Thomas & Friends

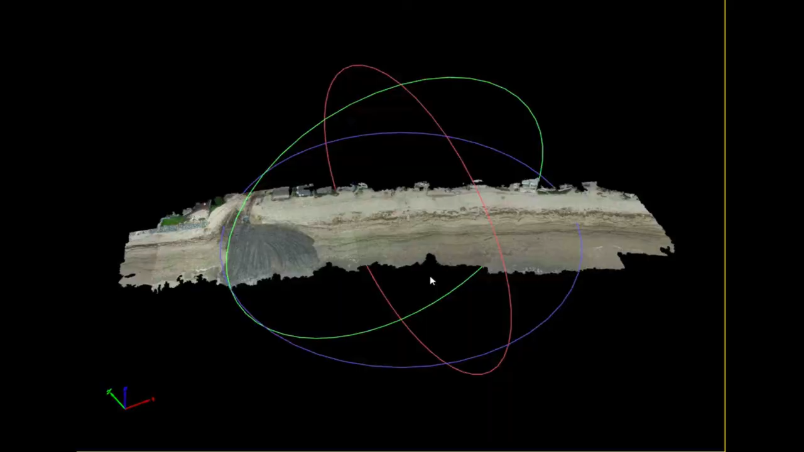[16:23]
And we can do also all kinds of cool stuff like this. So, these are some of the tools we use. That's those same images I just showed you.
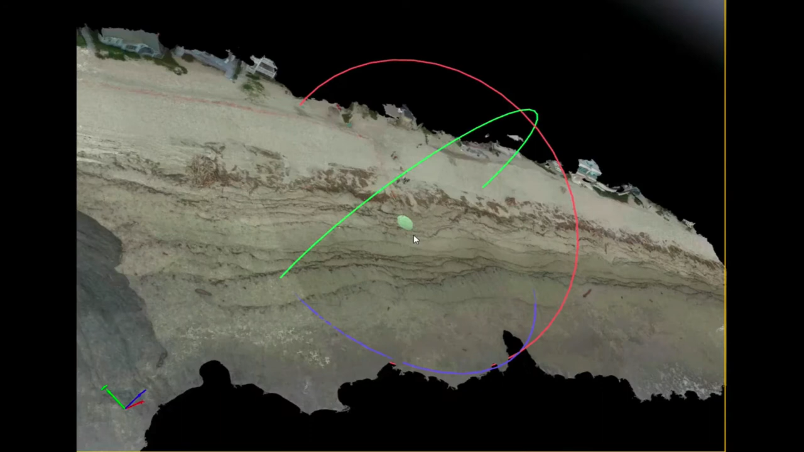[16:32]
In this case, this looks like pictures. These aren't pictures. These are a bunch of little teeny tiny point clouds.
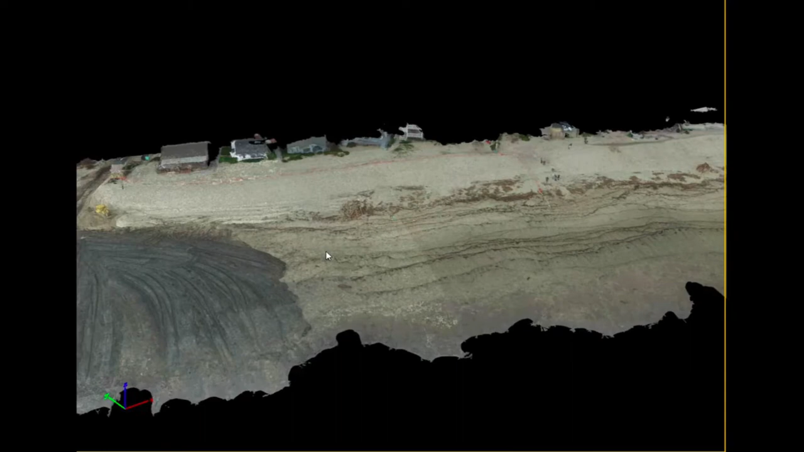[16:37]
And this is a three-dimensional program that we use.
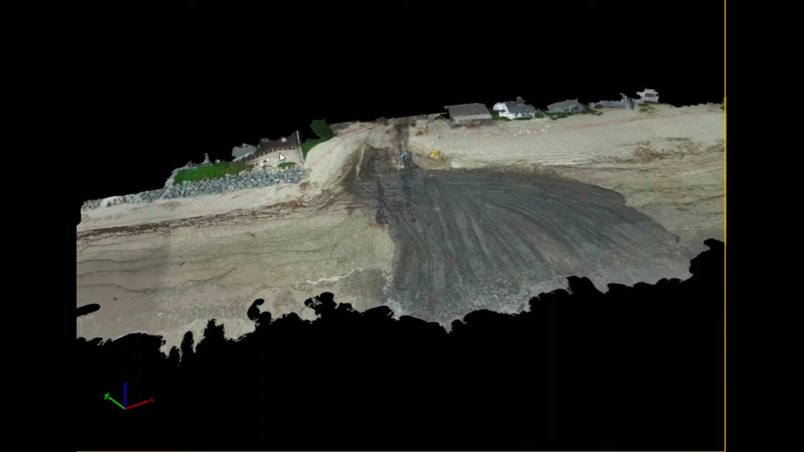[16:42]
And we can very accurately, to a high resolution of detail, measure the volume of, in this case, the dumped material and all kinds of cool stuff like that.
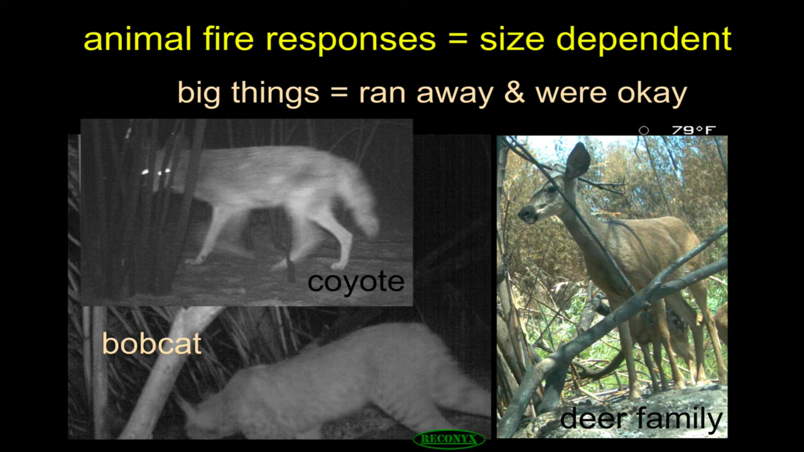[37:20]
Here's a bobcat. No problemo. Here's a coyote. No problemo. The big guys could run away. They could physically run from those flames, get to a different location. The smaller guys couldn't. So this is a baby coyote.